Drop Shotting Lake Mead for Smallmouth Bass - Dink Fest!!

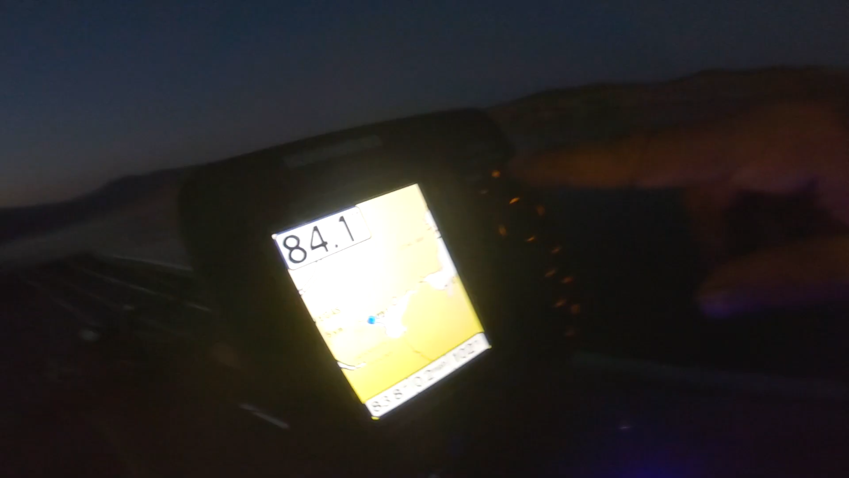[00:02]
We got old school day I'm barking fish, but we haven't seen these people